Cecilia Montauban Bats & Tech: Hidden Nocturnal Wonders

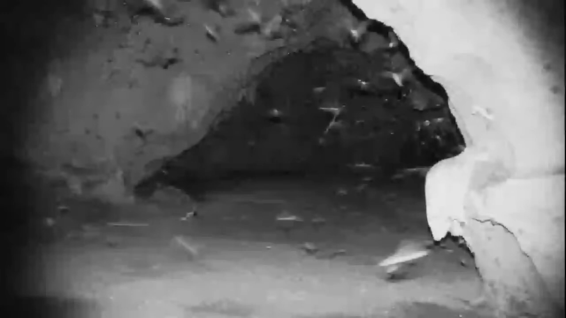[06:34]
And new technologies like infrared cameras allow us to study bats in the absolute darkness of these caves where we weren't able to do that before. So we can look at their movements, we can look at their behaviors, their life cycles, what species coexist with one another amongst many other things. And it's really a glimpse into a very unexplored world.
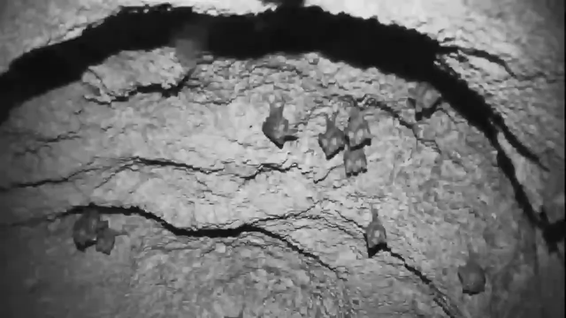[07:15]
Some of those are actually carrying pups as well.
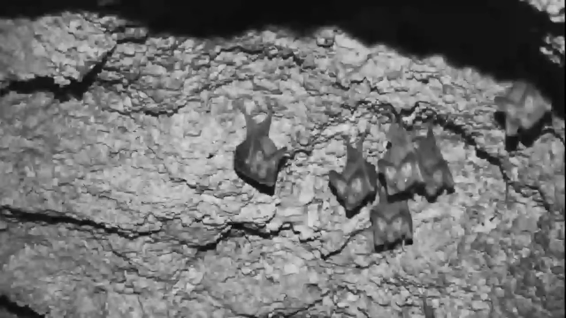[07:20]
And bats can carry pups even when they weigh about a third of their own weight.
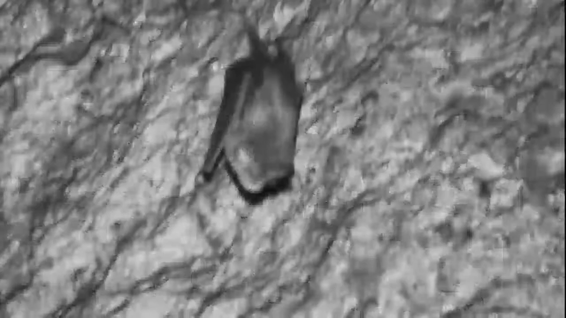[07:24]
This one's an eco-locating bat so you can see how it's moving its ears and its nose leaf. Just looking around and exploring the world. We can also look at bats in their roofs and how they behave.
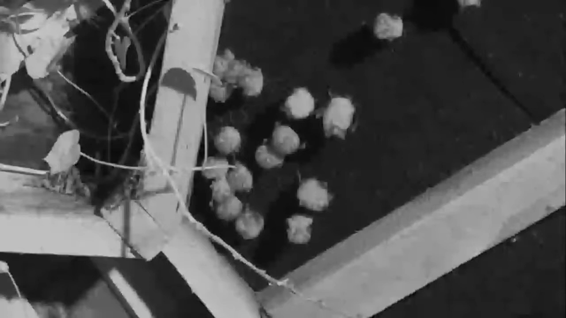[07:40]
So this is a colony of horseshoe bats again. They're all pregnant females getting ready for sunset. So this is just right around sunset and they're grooming and stretching and getting ready for a night out.
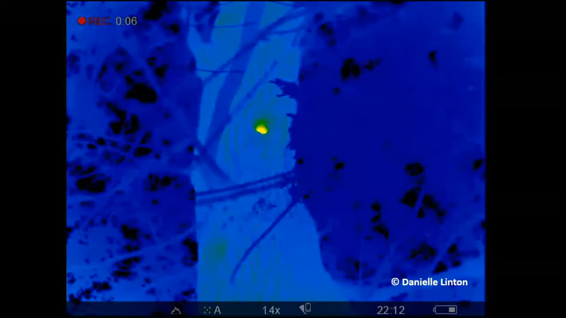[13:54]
And we can study how the bats are using those roosts, what kind of numbers and all kinds of things as well. So here you've got some bats coming out of a tree. So you can look at things at what time they emerge,
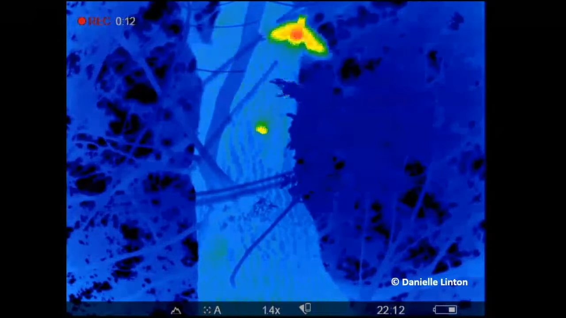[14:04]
what time they're coming back and do all kinds of studies on their behavior.
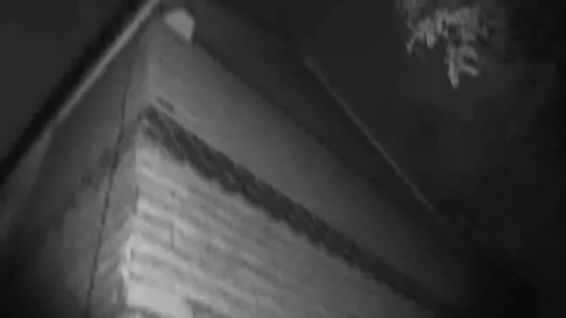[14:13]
Similarly, you can use infrared cameras to look at things like how bats are using buildings or what time they're emerging.
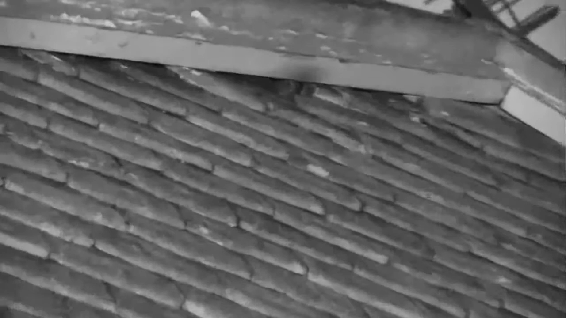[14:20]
So here you've got brown long-eared bats poking out of the gable end of a building, not too far from north of London. And you can see them there popping out.
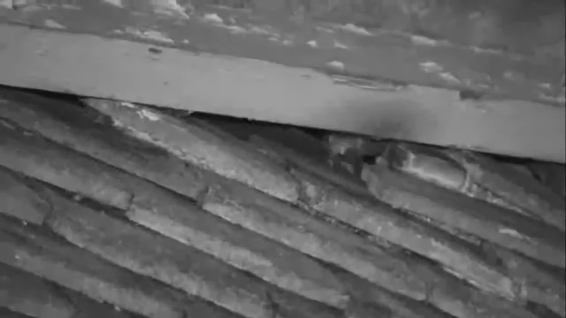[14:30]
Very beautiful bats, very quiet. And actually on the other side of that same building, you get these seratine bats that are also coming out.
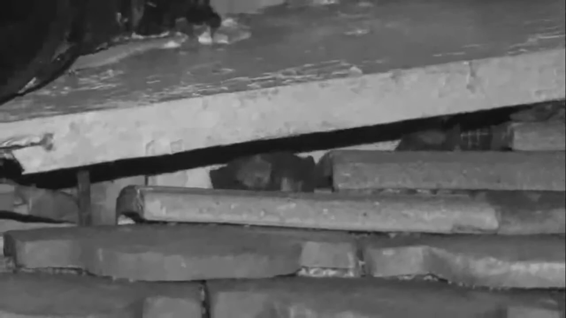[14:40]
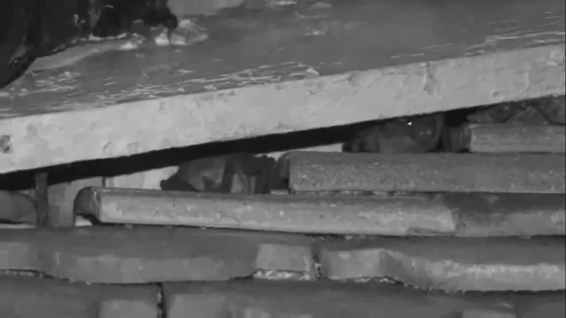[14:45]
So these infrared cameras record in the absolute darkness, which is quite amazing.
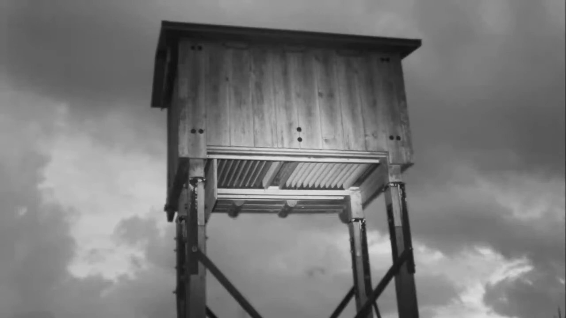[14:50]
This is an artificial roost that was built for bats in Abra Delta in Spain.
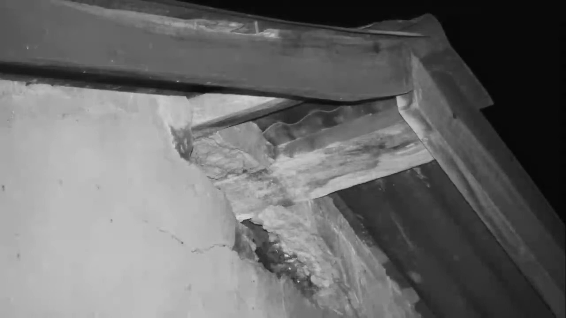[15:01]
This is Angolan free-tailed bats emerging from their roost in Zambia. And they just started coming out in the hundreds. It was like nothing I'd ever seen.
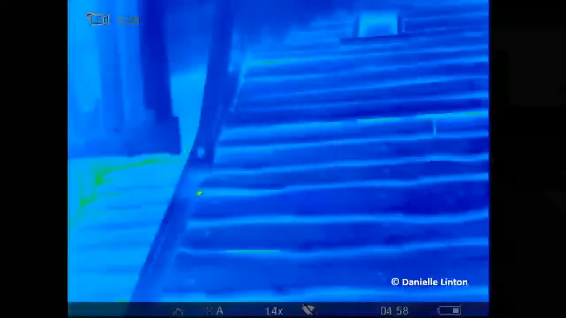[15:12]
You get, you can see also bats, these are bats coming back into their roost. And they're actually just using these wooden planks on the side of a building.
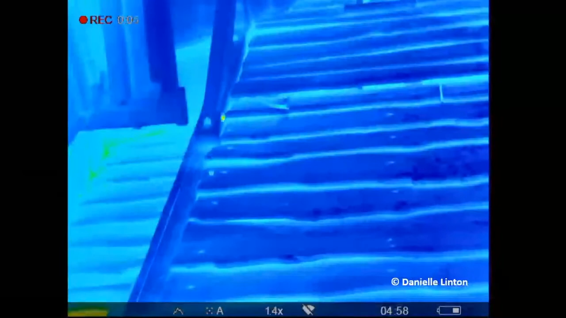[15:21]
And they're coming back at dawn. So this is filming them at the end of their night out, just as they're coming home for a snooze.
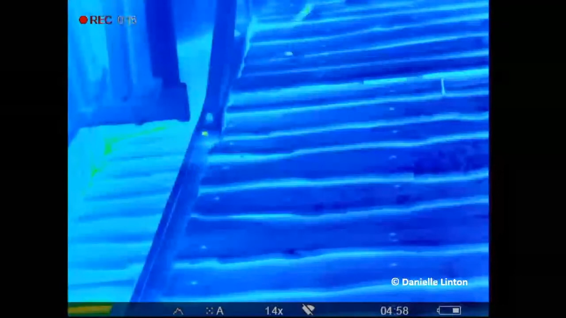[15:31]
If you're interested in thermal imaging, there has actually recently been the new release of the the
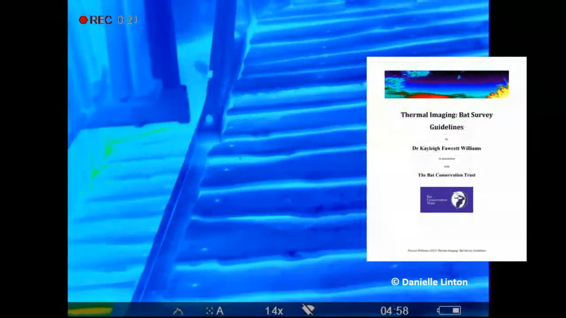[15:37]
bat survey guidelines for thermal imaging by Kaylee Fawcett-Williams and BCT here in the UK.